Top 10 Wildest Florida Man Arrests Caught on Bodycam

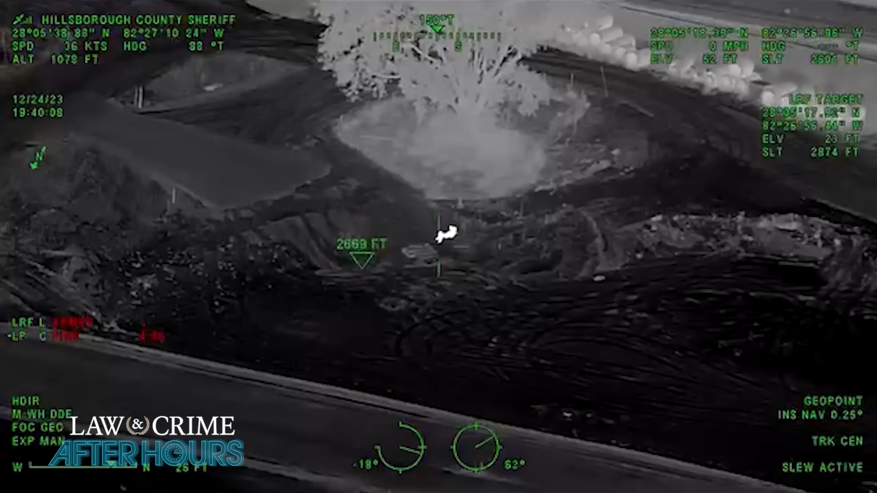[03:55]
All right, we do have a subject just north of a tree.
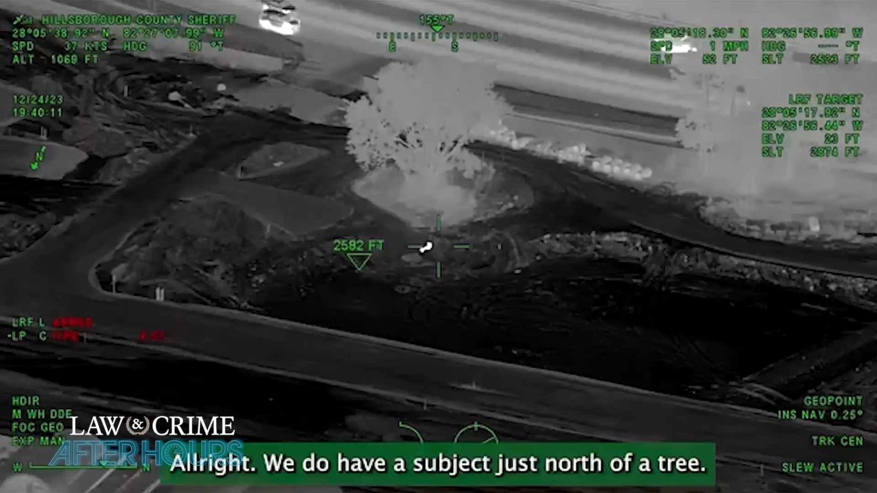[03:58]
He's on the southeast corner.
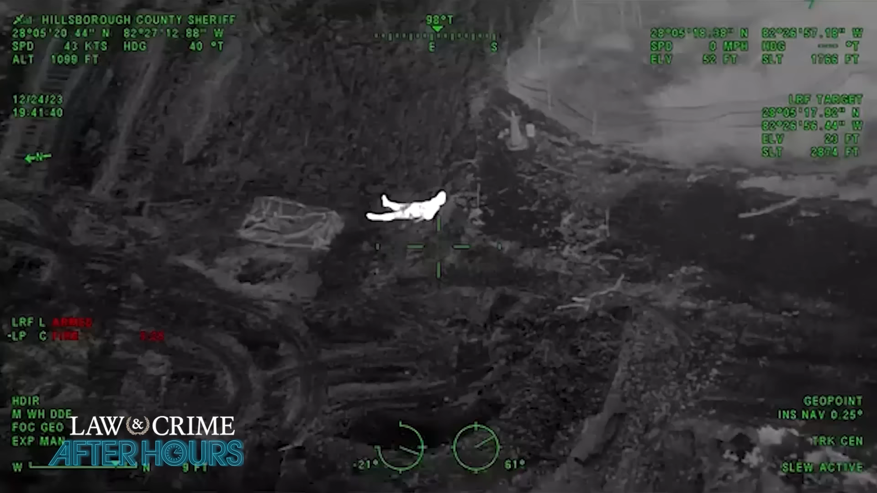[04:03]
Looks like he's in a culvert. You won't be able to see him from where you're at because it's a culvert. I just realized, but you are right across from him.
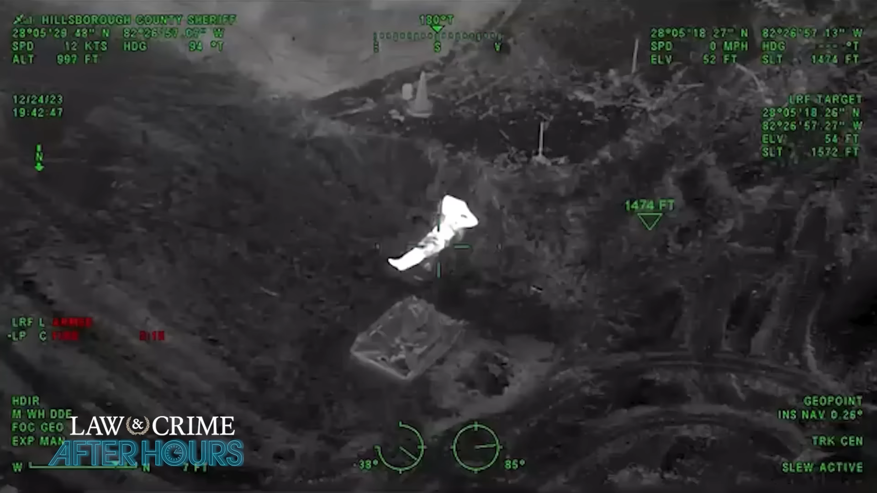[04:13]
Rios doesn't seem too concerned about what's going on as he lays underneath the tree. Yeah, just so y'all know, he's just sort of casually laying there with his arms behind his head.
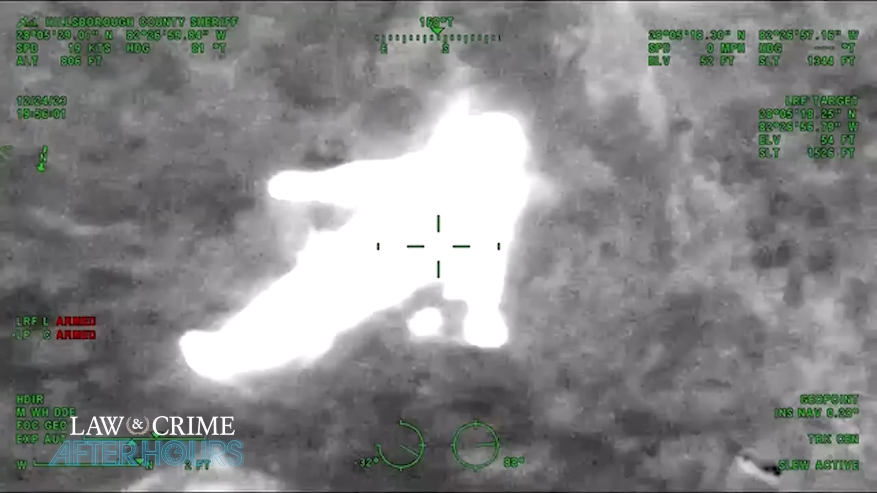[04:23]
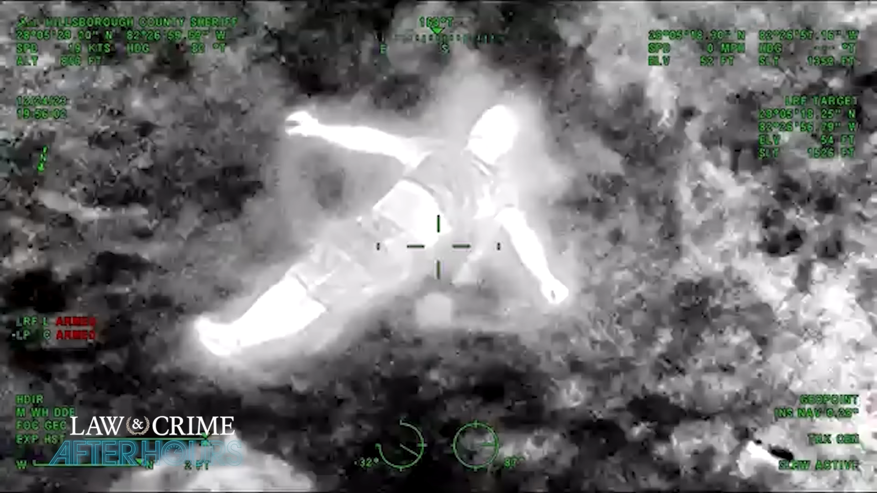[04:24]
He even starts to make dirt angels with his arms.
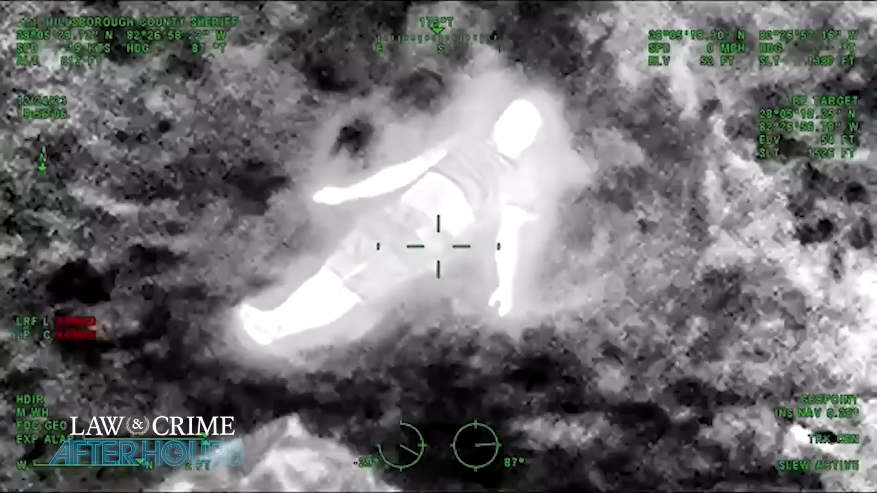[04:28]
Rios then decides to leave his hiding place and try to make a run for it, but that doesn't go exactly to plan.
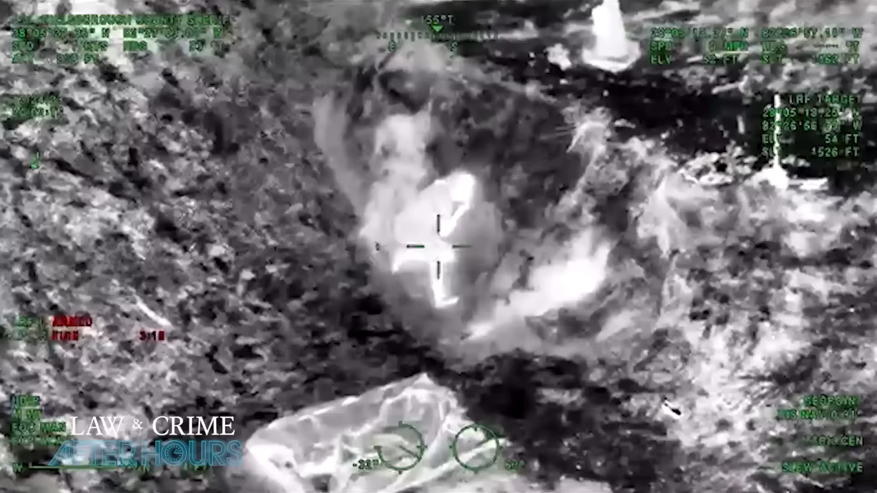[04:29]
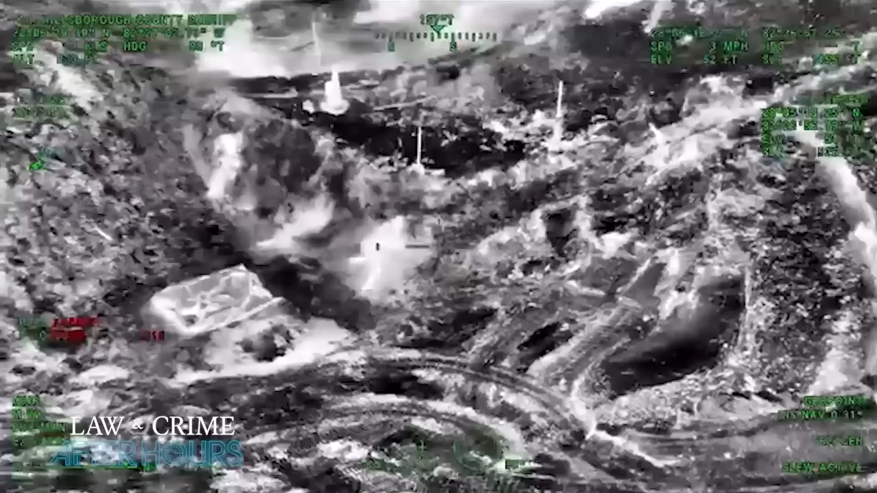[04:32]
All right, he's starting to move. Yeah, he's running. He just fell down.